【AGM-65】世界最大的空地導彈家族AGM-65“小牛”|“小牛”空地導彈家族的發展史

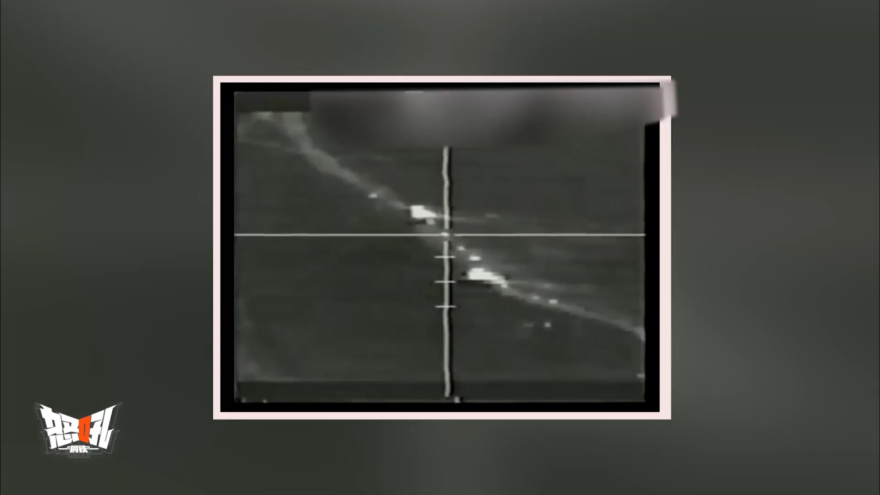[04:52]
别目标小牛D型为红外成像型1981年投产于1983年进入美空军服役随后在1986年完成改
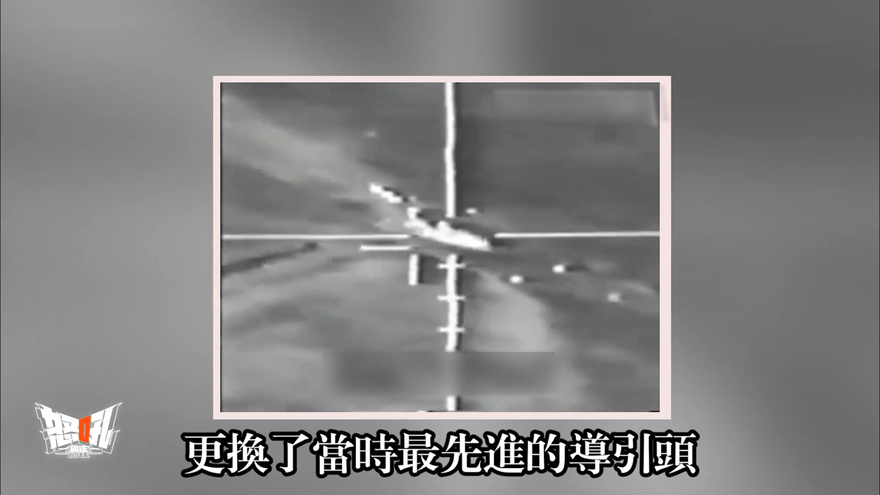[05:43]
先进的导引头并获得了昼夜全天后作战发射后不管攻击兼顾活动目标以及多目标同时攻击的能力一伤